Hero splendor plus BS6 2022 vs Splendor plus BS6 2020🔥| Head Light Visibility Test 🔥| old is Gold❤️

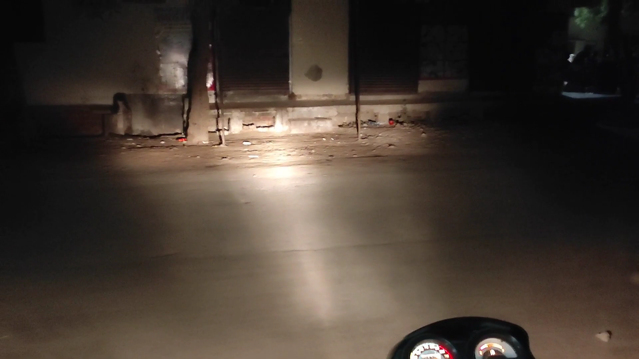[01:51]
आपको लाइट ऐसी परकार देखने को मिलती है और यह आपकी लोग उपर एम इस टाहिए